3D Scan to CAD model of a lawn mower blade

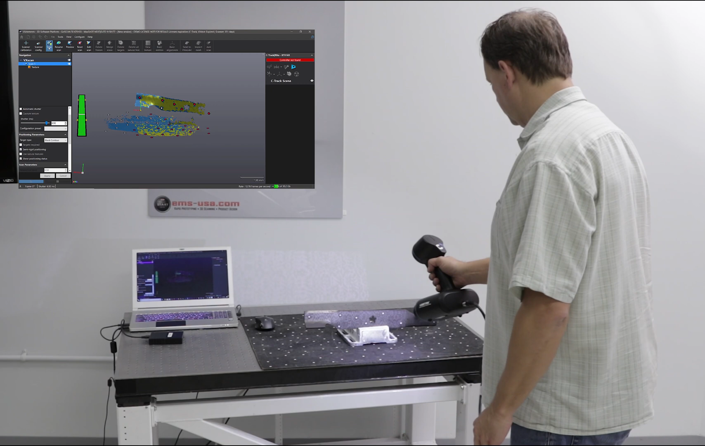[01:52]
scanner to use as you can see here it's very portable it's handheld basically it's a USB cable that plugs into a laptop and it's pretty much point and shoot and just move around
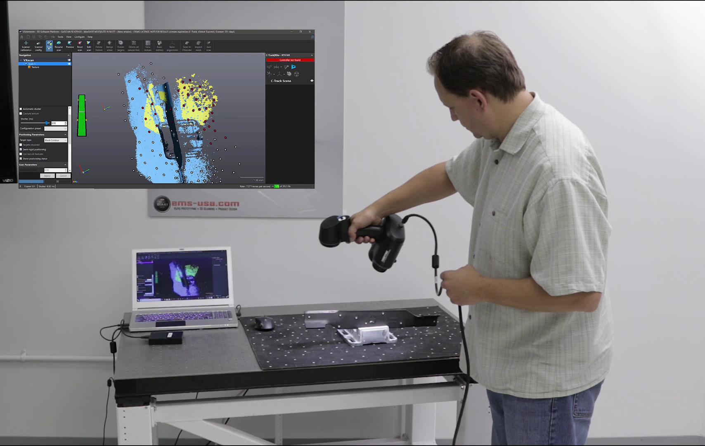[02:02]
now this is a structured light scanner it uses an LED light it's it projects out a pattern it can work with targets or no targets now in this application we're
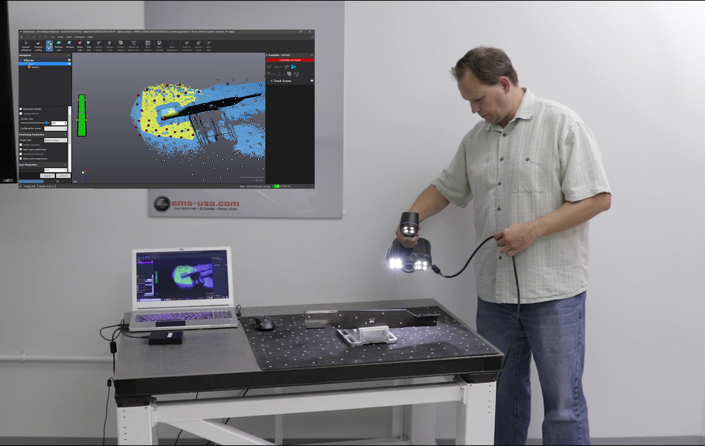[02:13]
using targets not only on this targeted pad underneath but some targets on this the blade itself and you'll see why in a minute targets help to hold the accuracy
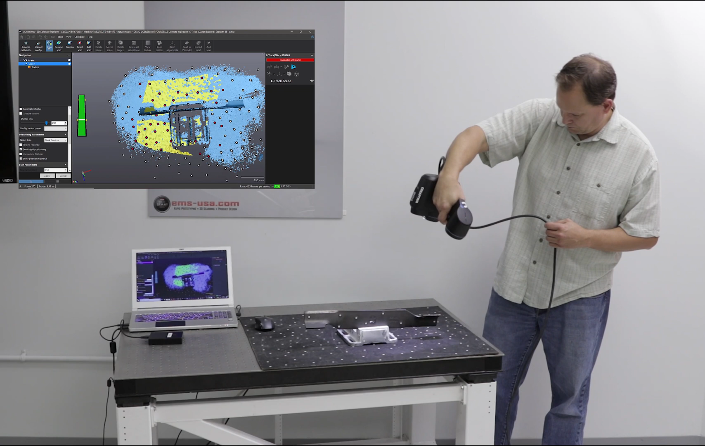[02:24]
tighter you can scan faster just because the scanner can position itself
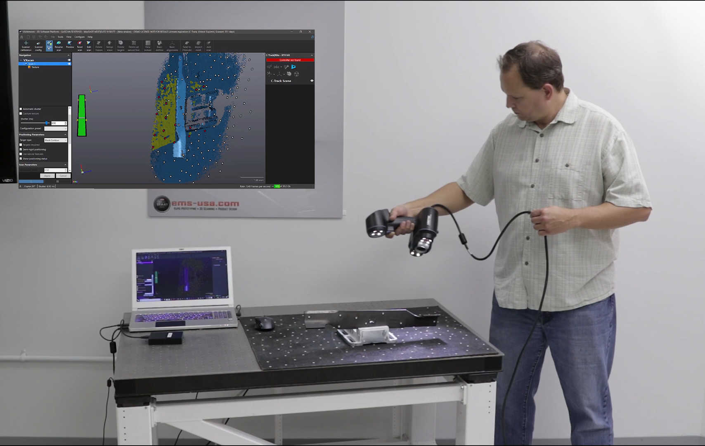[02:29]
faster with targets they're not always required but in this case it's a good use to have the
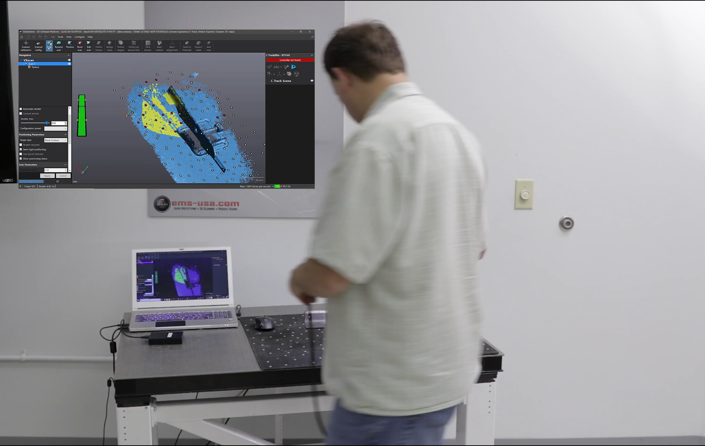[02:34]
targets so you simply move around it's like digital spray painting we're just trying to cover the whole area and make
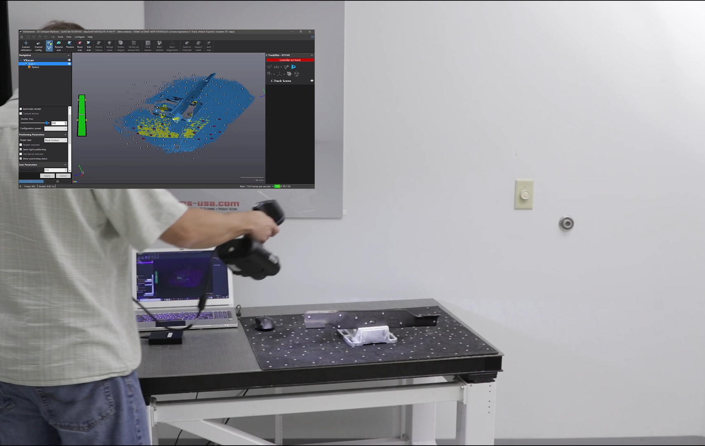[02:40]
sure we collect all the data we can stop and look at the data at any time so here we
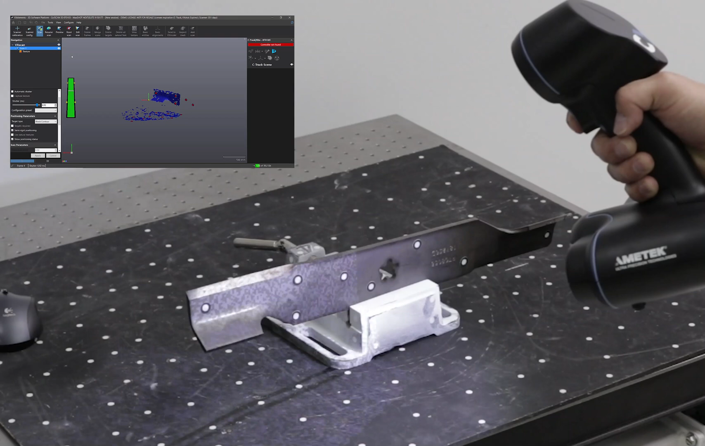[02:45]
are scanning it again just zoomed in this time you can kind of see the pattern on the blade it projects
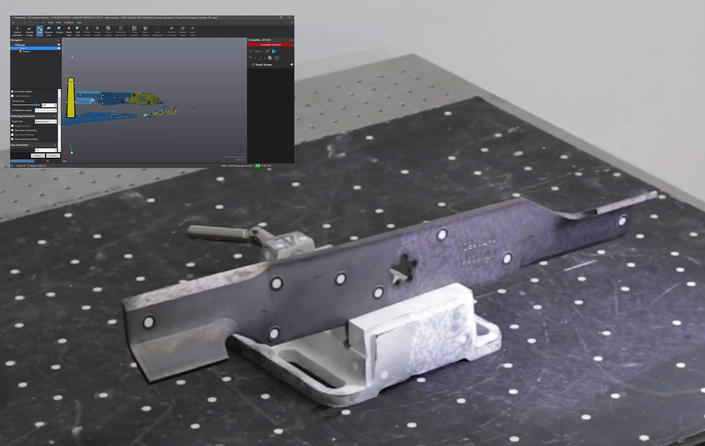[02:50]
it out and then the cameras pick up the 3d shape so it's very fast but like all
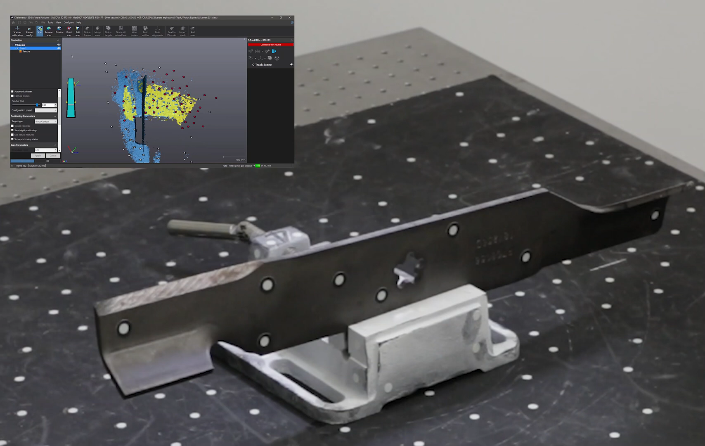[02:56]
scanners it's line of sight so we're actually going to have to set this up twice to get both sides of the blade
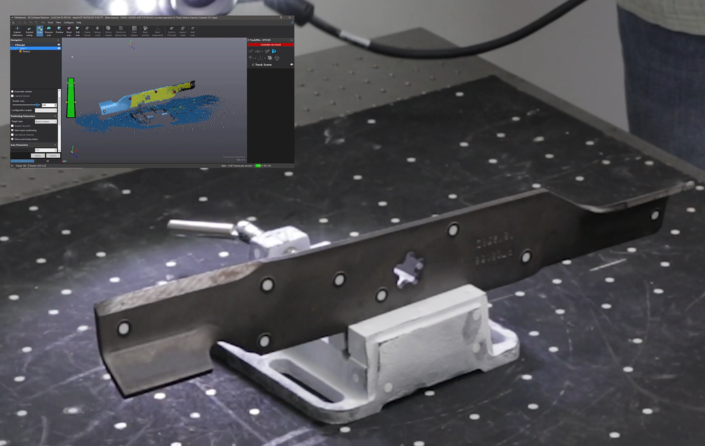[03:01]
and you'll see why we're going to use the target so now we're going to flip the blade over